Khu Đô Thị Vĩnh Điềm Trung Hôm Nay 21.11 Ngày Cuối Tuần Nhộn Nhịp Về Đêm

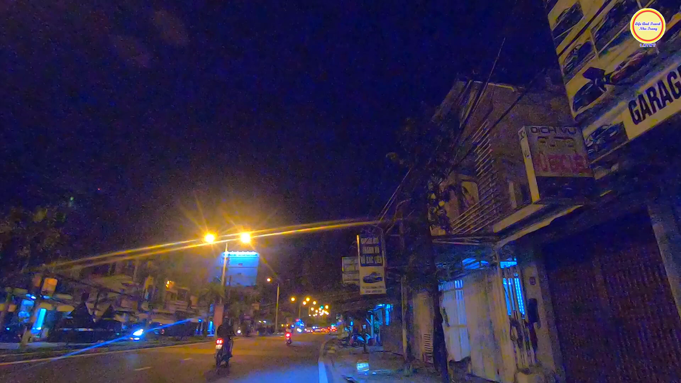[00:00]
Xin kính chào cô chú anh chị và các bạn. Rất vui được đồng hành cùng với cô chú anh chị và bạn trong video tiếp theo ngày hôm nay. Và trong video ngày hôm nay, em xin gửi đến cô chú anh chị và bạn một số hình ảnh của khu vực Cầu Dứa cũng như là các cái quán ăn rồi bên khu đô thị Vĩnh Trung nữa nha quý vị.
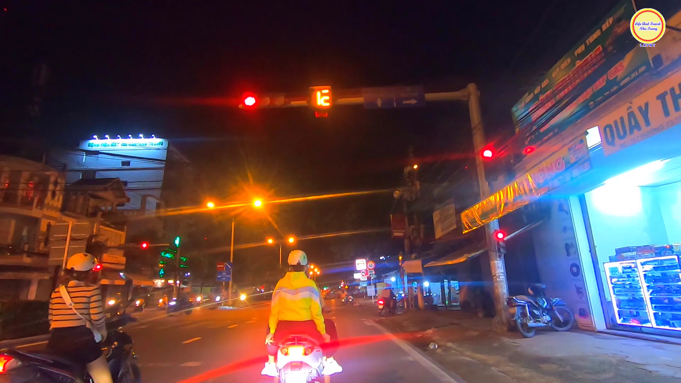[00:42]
Thì video ngày hôm nay em thực hiện được là vào buổi tối ngày 21 tháng 11 năm 2021 quý vị, ngày cuối tuần. Và ngay vị trí này trước màn hình của chú anh chị bạn đó là con đường 23 tháng 10 và với con đường Bình Thái ngay ngã ba cây dừa quý vị. Nếu cô chú anh chị bạn rẽ bên tay phải thì sẽ đi vào con đường Bình Thái và có thể đi xuống khu vực của xã Bình Thái như là thôn Thái Thông 1, Thái Thông 2 và có thể ra đường đại lộ Quảng Giáp được luôn.
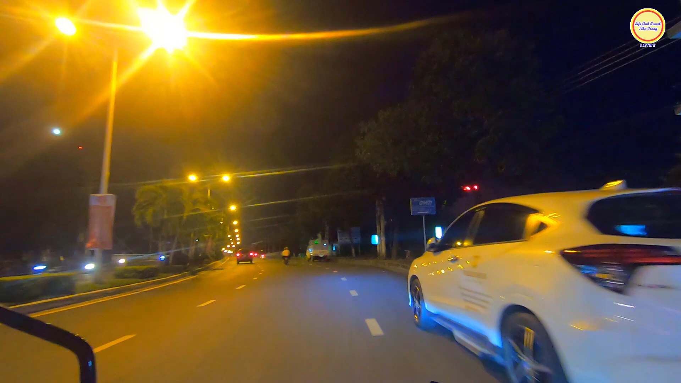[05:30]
Cũng đông khách lắm, em thấy quán đó nó nhỏ nhỏ mà đông khách lắm quý vị. Ở đây trước hình của chú anh chị bạn là những hình ảnh của cây cầu dưới mới nè. Và song song bên máy tay phải đó là cây cầu dưới cũ, ngày nay vẫn còn.
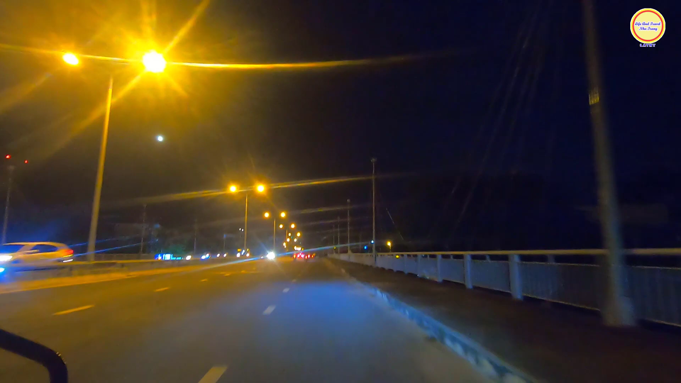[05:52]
Họ đứng ở trên cầu dưới mới này nhìn xuống là quán bò tô Tây Ninh nè quý vị.
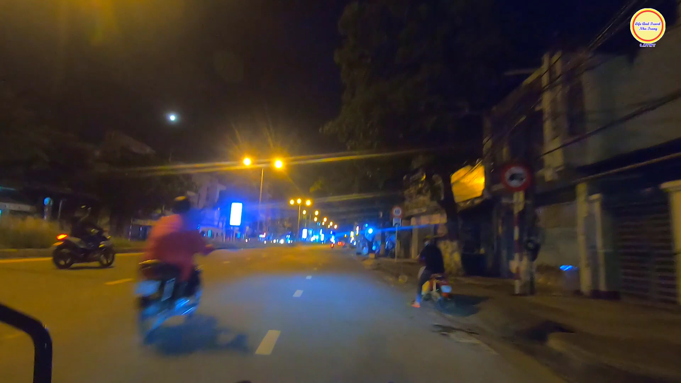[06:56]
Ở ngay chỗ này là có cái nhà hàng Hoàng Lan đập nước các bạn, bên tay phải á. Lúc trước là cũng về đêm là lên đèn là nhìn sáng rực à. Ở bên trong nó cũng có nhà hàng rồi quán cà phê. Gần ngay đây cũng có một cây xăng. Xăng này bắt đầu lên giá dữ quá quý vị ơi. Mắc xăng 95 này hình như là 24-25 ngàn nghìn lít.
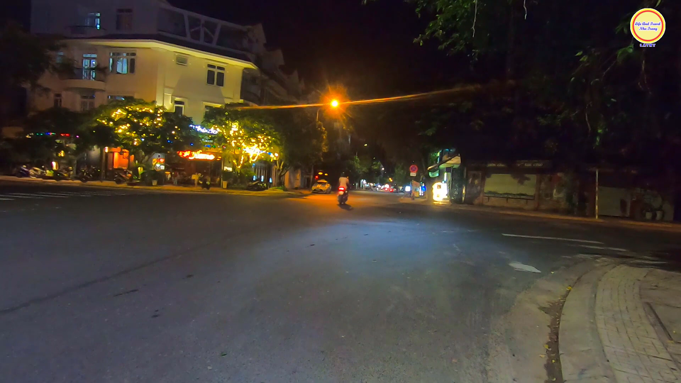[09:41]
Cũng có nhiều khách ngồi uống á vị. Rồi vị trí ngay góc luôn, ngay góc của ngã tư. Thoáng mát. Yên tĩnh về đêm. Dọc trên con đường A1 này cũng nhiều quán cà phê lắm. Ở bên trái của chú nhìn bạn là quán Galaxy nè, mà hình như là Galaxy đang đóng cửa rồi.
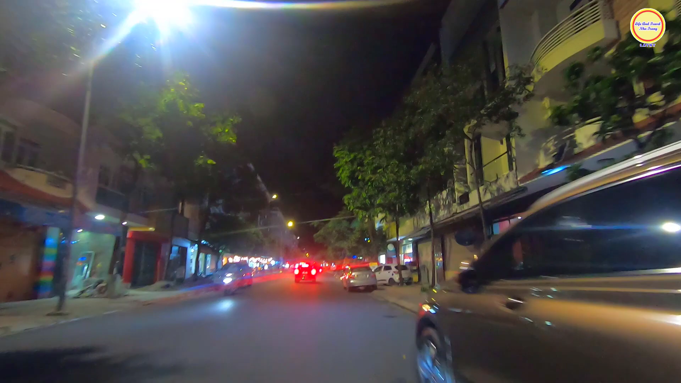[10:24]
Đây có các cái cửa hàng buôn bán, rồi quán cà phê Highland Coffee thì nằm bên tay trái, rồi góc đây có quán ăn quán nhậu nữa nè, cũng khá là đông rồi. Ồ xe. Rồi bên chung cư CT7 cũng có một cái quán gì đó mới mở nè, dành cho giới trẻ. Ở dọc đây là chung cư CT7, CT6 và CT5 quý vị.
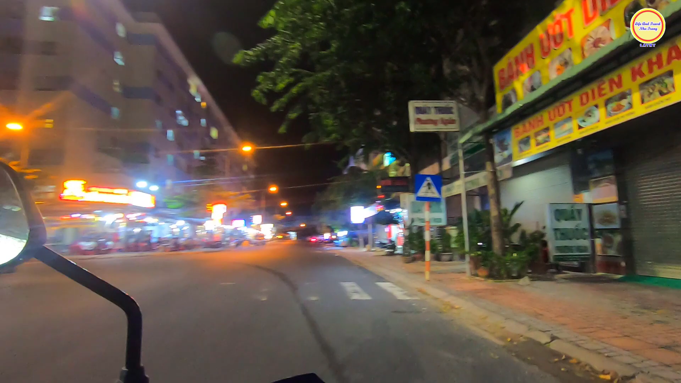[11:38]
Ở mấy bên kia là cái quán quán gà Hòn Thơm nè quý vị.
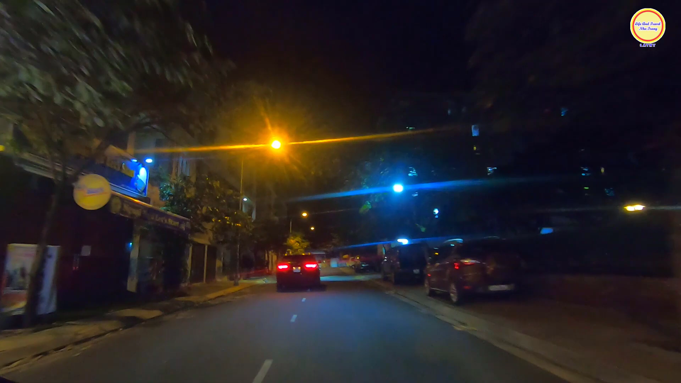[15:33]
Và đoạn này hơi tối. Còn đây thì nhà dân với là chung cư nữa vậy. Bên tay phải là chung cư.
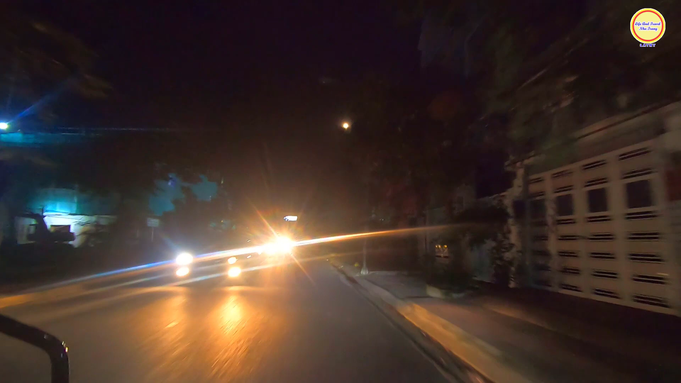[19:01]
Còn buổi chiều tối thì bán đồ ăn nhậu. Qua đoạn này hơi tối em chạy nhanh ra giao lại với con đường 19 sạc 5.
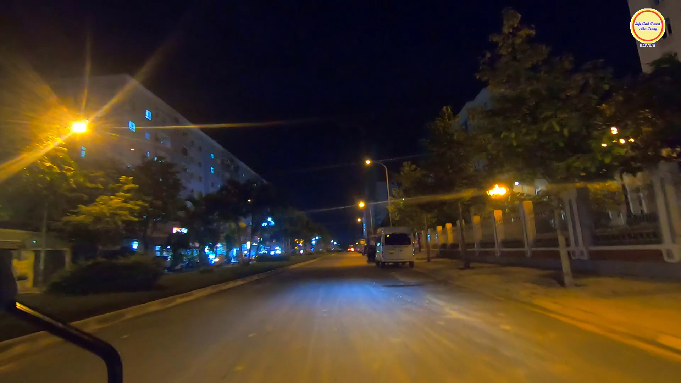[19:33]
Ở ngay góc đây cũng có quán cà phê. Thì hướng này của 19 sạc 5 là có chú chị bạn đi thẳng nữa thì sẽ
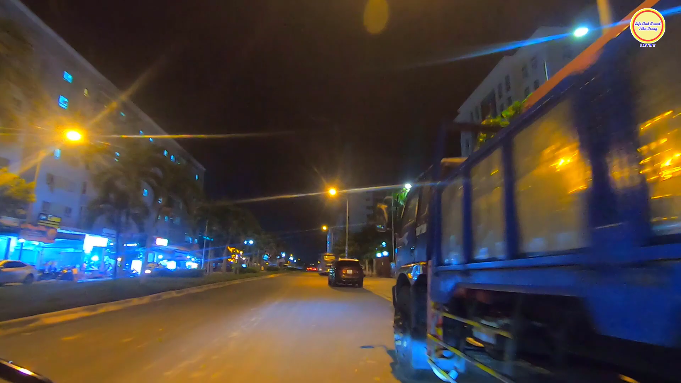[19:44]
ra cái đoạn của siêu thị Gâu quý vị. Rồi ra 3 tháng 10 á.
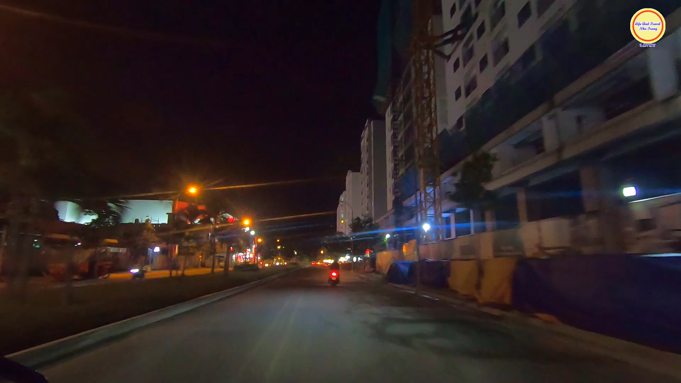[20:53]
Còn CT1 và CT2 là ở phía trước kia, đối diện với siêu thị Gold, nằm gần vì đoạn đầu đường 19 sát 5 đi vào. Các khu vực của CT3, CT1, CT2 nè. Ở đây thì có các quán ăn buffet.
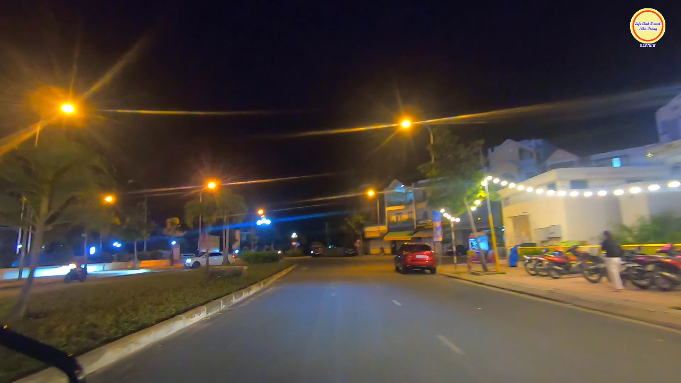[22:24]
Ở đây là giao với đường B2 với đường 19 sạc 5.
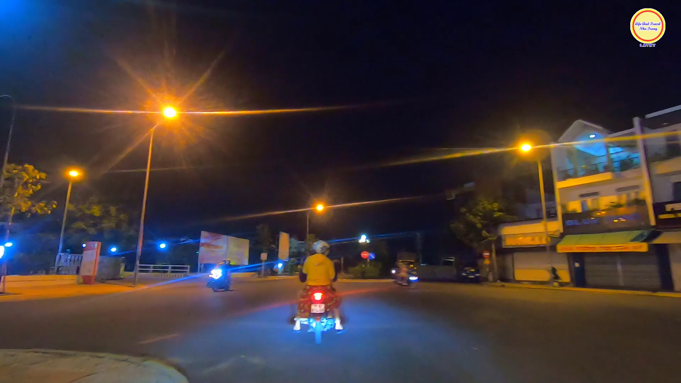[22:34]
Chú anh chị bạn đi thẳng ra nữa thì sẽ ra giao lại với đường 3 tháng 10,
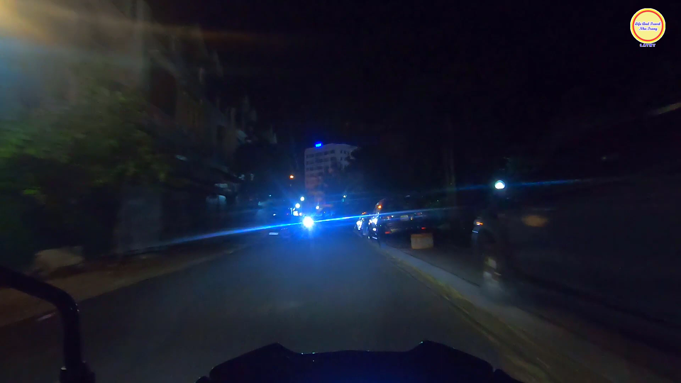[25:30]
Qua đoạn này thì nhà dân thôi, nhà dân ở, còn bên tay phải thì là cái công viên của khu đô thị Vĩnh Nhục Trung. Và đoạn này em thấy lúc trước là các cái quán ăn nhậu rồi á, dành cho du lịch đó. Mà ngày nay hình như lấy lại mặt bằng hết rồi, mà thấy rào đó,